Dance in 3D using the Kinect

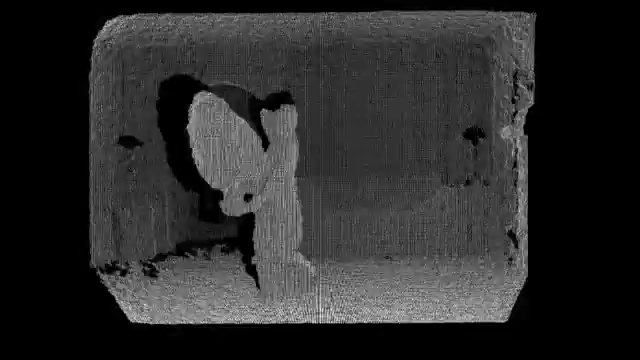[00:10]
That's my lovely wife practicing a veil routine.
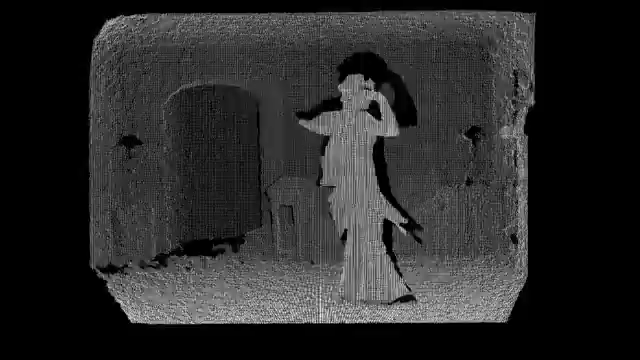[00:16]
These are the individual depth samples from the Kinect projected as simple vertices into 3D space.
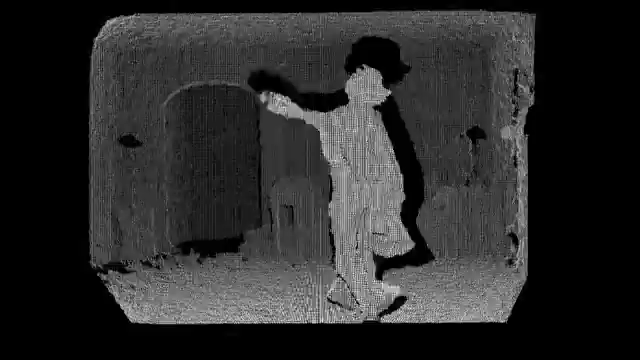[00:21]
I've linearized the data so that the floor and ceiling are parallel.
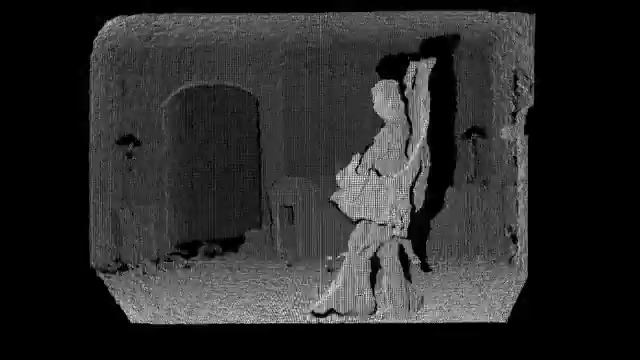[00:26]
And this is my living room. And with this projection we can then change perspective on the video.
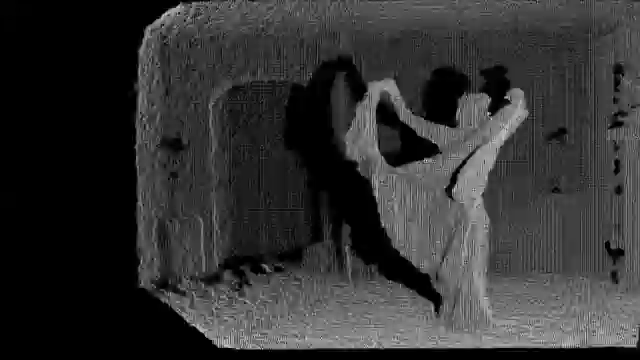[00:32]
Even tilt or zoom in and out.
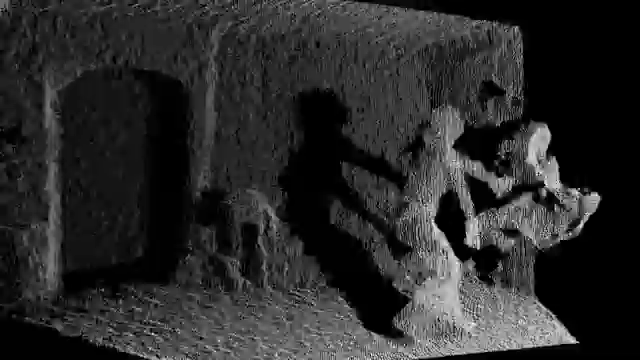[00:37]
You can see that as we move the depth of the veil and the dancer are quite clear.
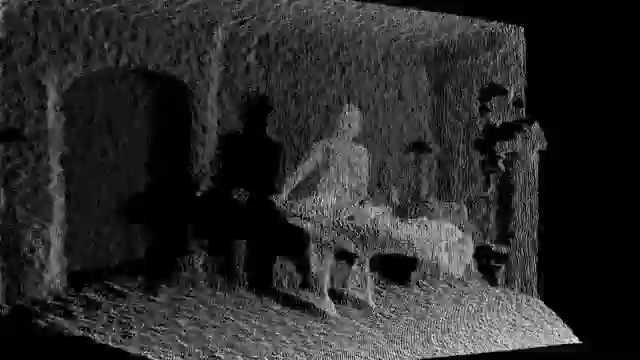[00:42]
We can zoom in, although the point cloud rendering gets a little sparse.
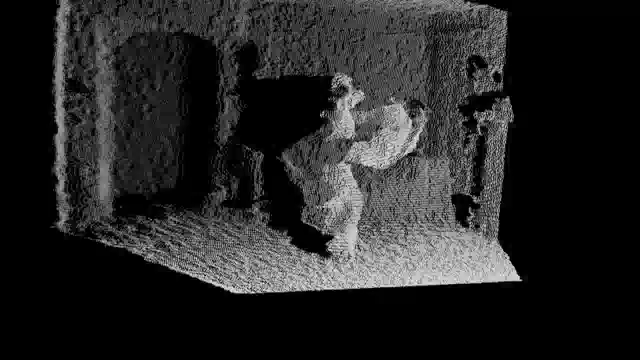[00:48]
I've written several alternative rendering methods for the Kinect data. The point cloud was the easiest to implement, but it's not even the fastest and we get these moire patterns on the floor.
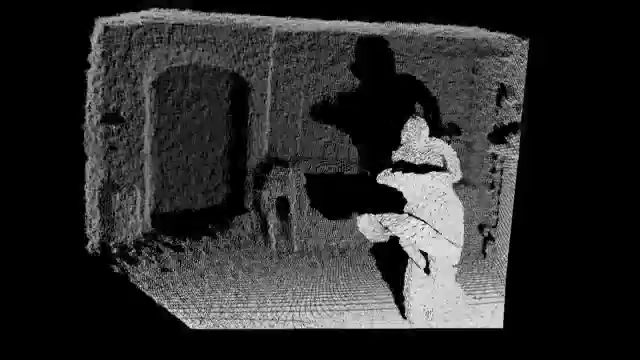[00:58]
By replacing each depth sample with a small rectangular quad oriented at the camera, we get a clearer effect, but the quality still isn't great.
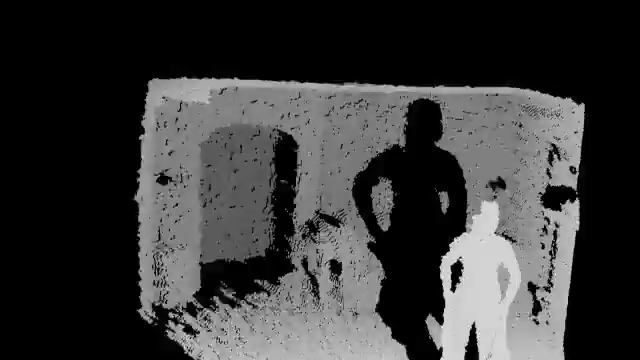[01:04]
Although as you zoom in you get this kind of 8-bit effect. It's kind of fun.
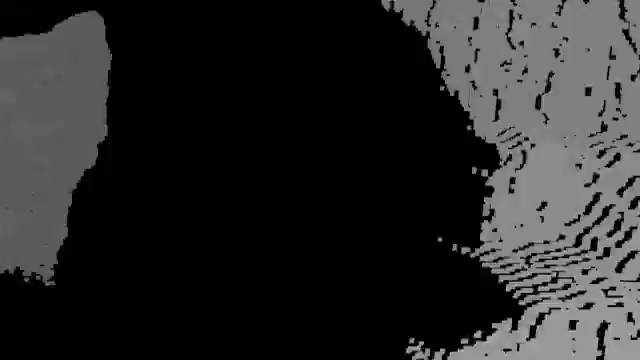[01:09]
I wrote a simple contour reconstruction algorithm that replaces the depth samples with a triangle strip constructed from the data.
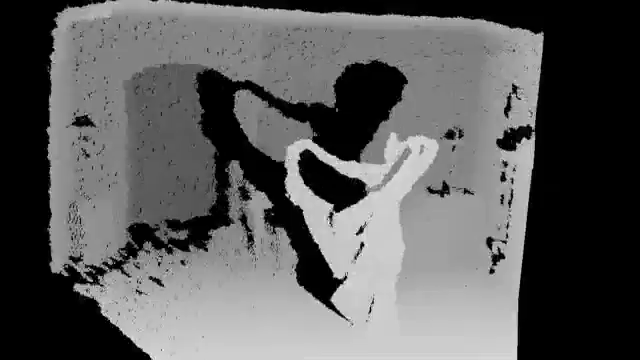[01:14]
This way we get a solid surface and we can display it both without normals,
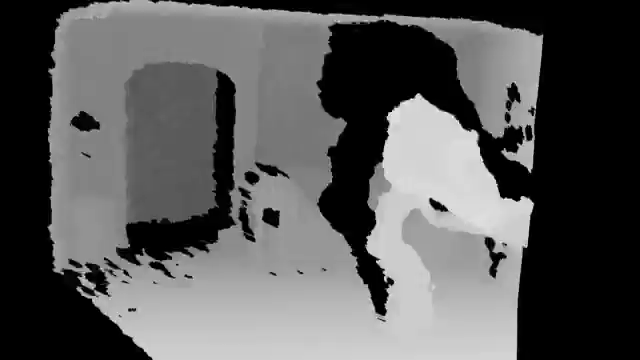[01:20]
as you see here, or turn on normal calculation and lighting so that we get a shaded contoured surface.
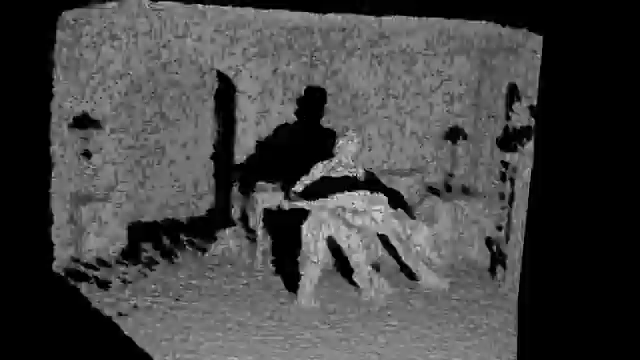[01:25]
This is the best quality rendering I have at the moment.
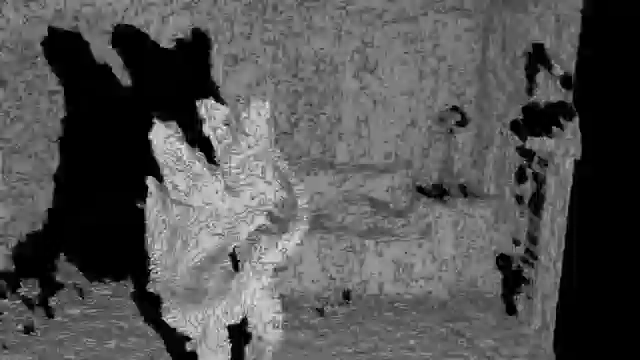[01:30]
As you can see everything has this sort of topographical contour view look to everything. This is due to the Kinect depth data quantization.
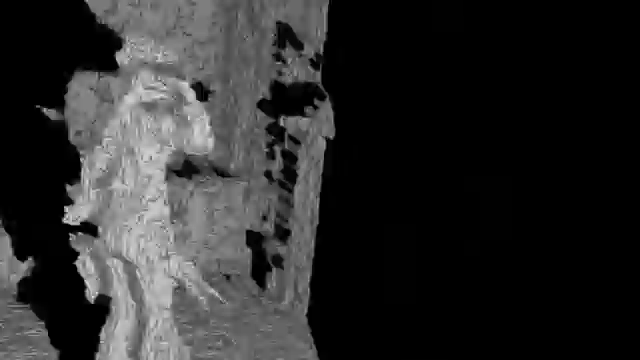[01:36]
As we bring the perspective around, the dancer is very clear, distinguished from the background.
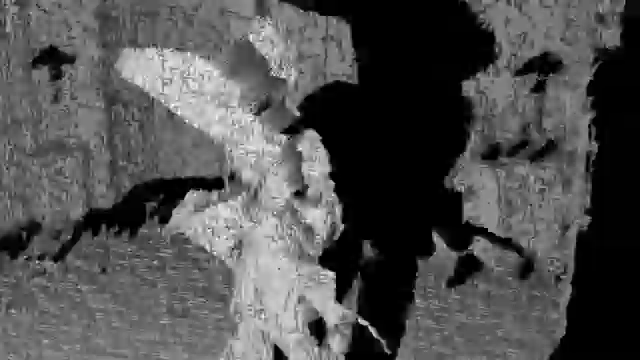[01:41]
The depth is good, but there's still a lot of noise.
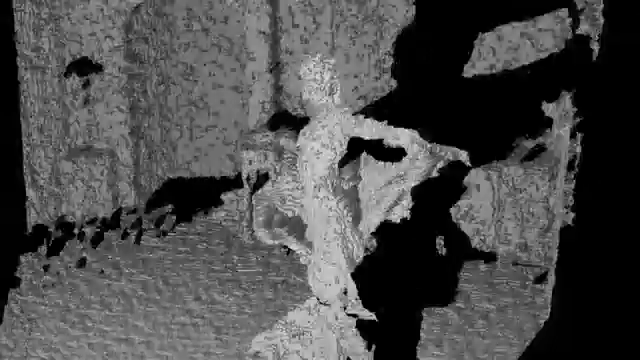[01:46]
So what can we do to isolate this from the background? I've written a naive algorithm that uses motion and distance to identify the foreground subject in the image and distinguish her from the background.
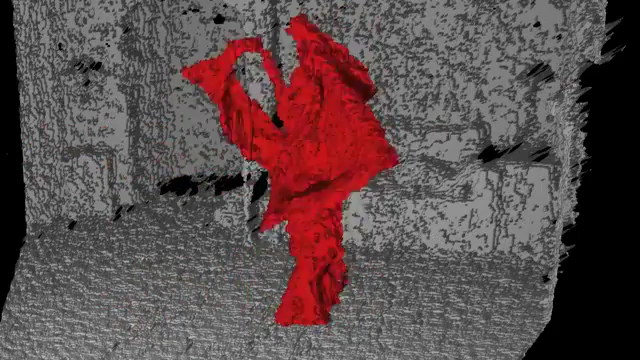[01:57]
I've highlighted the dancer here in red using this technique. You may notice that the background is also slightly less jiggly now.
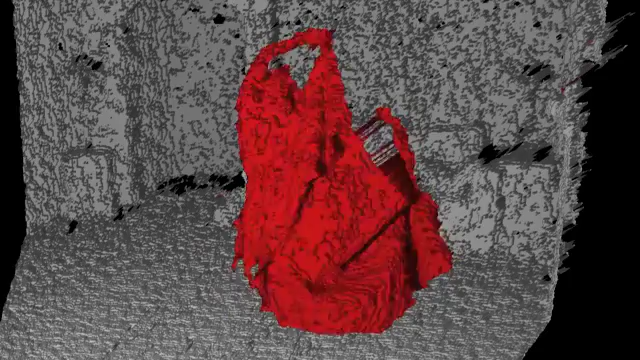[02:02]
The Kinect's inherent sensor noise is being cancelled out by the algorithm as it learns the contours of the background.
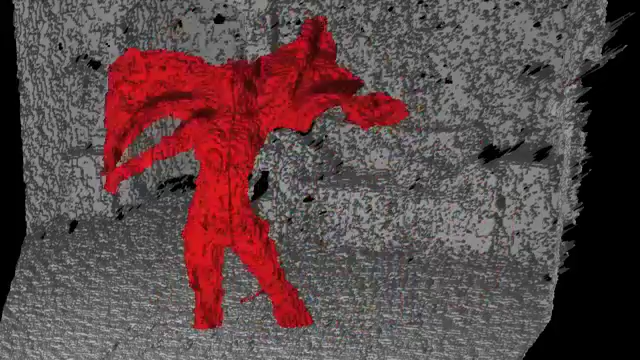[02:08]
As I bring the perspective around, you can see that the dancer is clearly separated from the background.
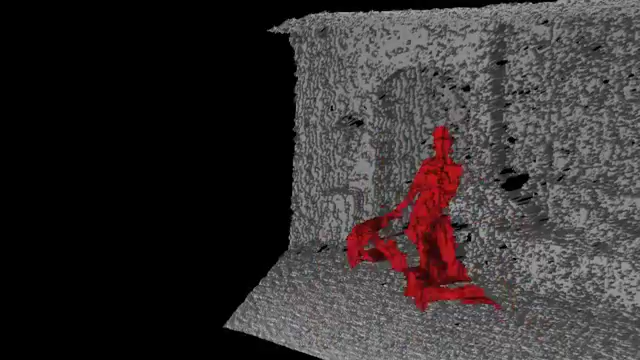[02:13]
But at this point, the algorithm knows the difference between the foreground and the background,
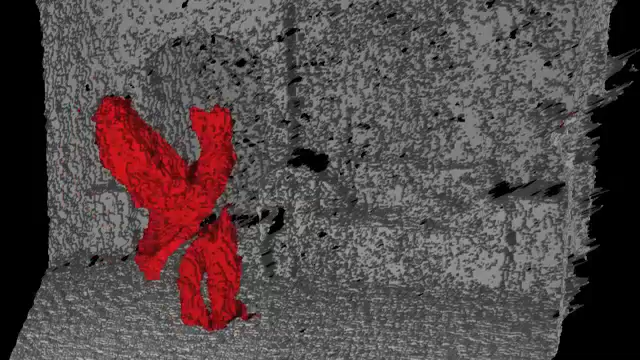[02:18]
and we have enough depth data that we can isolate the subject completely and simply not draw the background.